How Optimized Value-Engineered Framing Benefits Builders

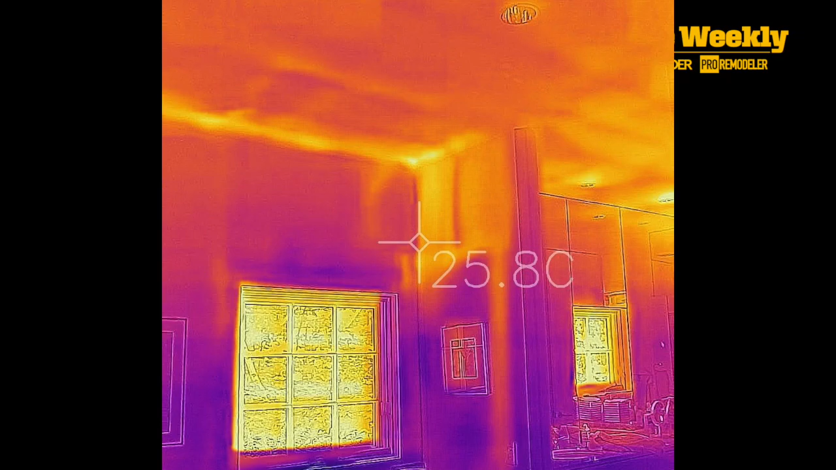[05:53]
An IR camera will tell you a great deal of information about how that house was insulated and framed as you, as you scan the house, you can see every stud, you can see those empty pockets. You can see all of those areas where you're getting a tremendous amount of heat loss out of that house as